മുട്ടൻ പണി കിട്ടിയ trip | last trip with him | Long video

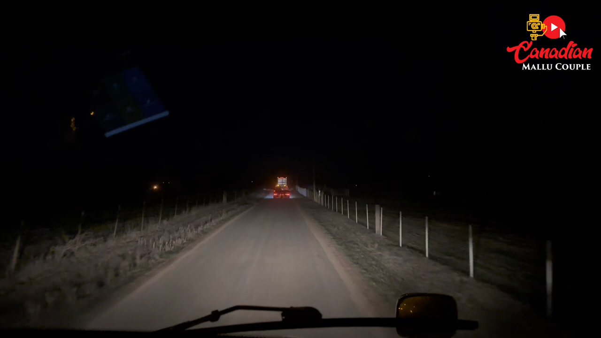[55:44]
നമ്മൾ അതിന്റെ ഇടയിൽ കൂടെ ഇങ്ങനെ പൊടിപടലങ്ങളിലൂടെ നമ്മൾ പോയിക്കൊണ്ടിരിക്കുകയാണ്. പുറത്തേക്ക് ഇറങ്ങാനുള്ള വഴി ആയിക്കോട്ടെ.
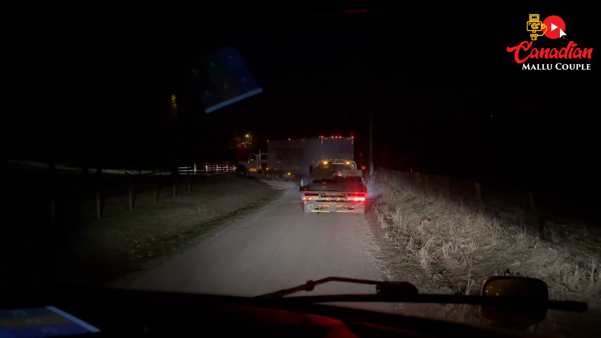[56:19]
അങ്ങനെ ഒരു വണ്ടി കയറ്റിക്കൊണ്ടിരിക്കുകയാണ്. ഒറ്റ വീലിൽ ട്രെയിലർ പോകുന്നു.
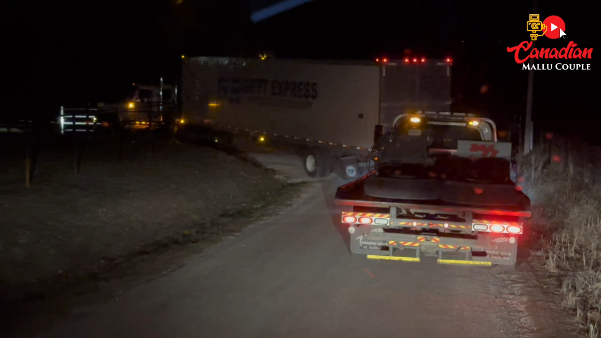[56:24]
ഒറ്റ വീൽ അതെ, ഫുള്ളി ലോഡഡ് ട്രെയിലർ. കാരറ്റും സ്പിനാച്ചും ഉരുളക്കിഴങ്ങും സ്വീറ്റ് പൊട്ടേറ്റോ മധുരക്കിഴങ്ങ്.
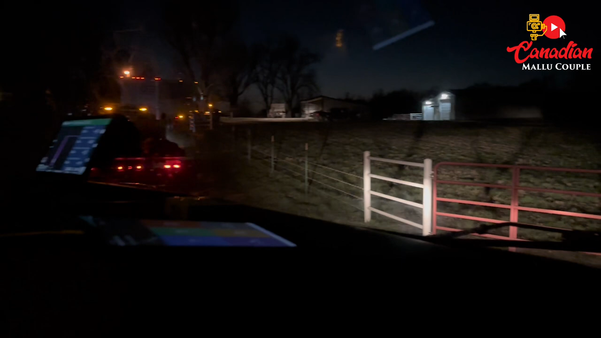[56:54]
പഞ്ചാബി ധാബയിലെത്തിരിക്കുകയാണ്. മിസൂറി ധാബ എന്നാണ് ഈ സ്ഥലത്തിന്റെ പേര്.
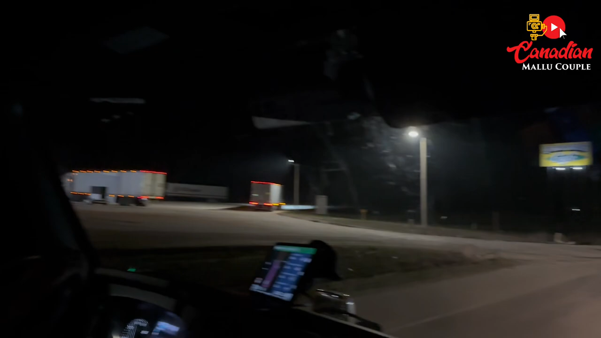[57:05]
ഇതേ കുറേ ട്രക്കുകളുണ്ട്, റോഡിന്റെ സൈഡിൽ തന്നെയാണ്.
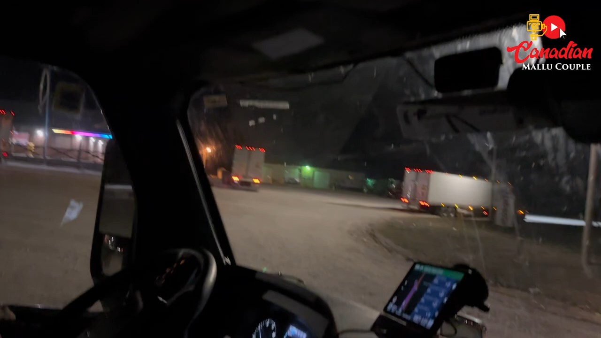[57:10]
അപ്പൊ ട്രക്കുകൾക്കൊക്കെ കയറാനും പാർക്ക് ചെയ്യാനും പറ്റിയ രീതിയിലാണ് സ്ഥലം. മിസൂറി ധാബ ഇതൊരു പഞ്ചാബി കടയുണ്ട്. ഇത് 24 hours ഓപ്പൺ ആണ് കേട്ടോ. അതാണ് ഈ കടയുടെ പ്രത്യേകത.
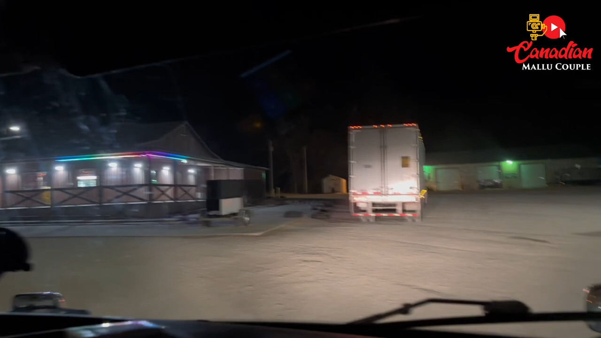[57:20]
ഭാഗ്യത്തിന് നമ്മുടെ അടുത്ത് തന്നെ ഇരുന്ന് നമ്മുടെ ഒരു 10 kilometers ഡിസ്റ്റൻസ് ആണ്. 10 kilometers ഡിസ്റ്റൻസ് എത്തേ ഉണ്ടായിരുന്നു. അതുകൊണ്ട് രക്ഷപ്പെട്ടു.